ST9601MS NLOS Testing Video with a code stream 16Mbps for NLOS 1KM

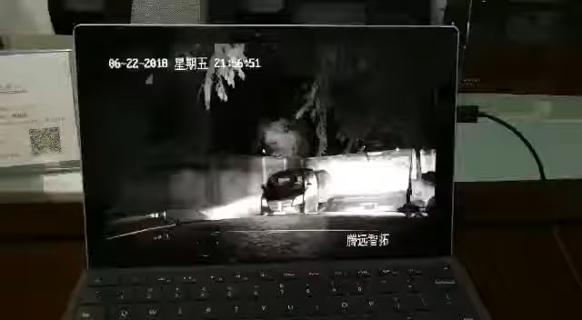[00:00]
现在是在园区呢大门口楼顶放一台然后在办公室的窗口窥室窗口放一台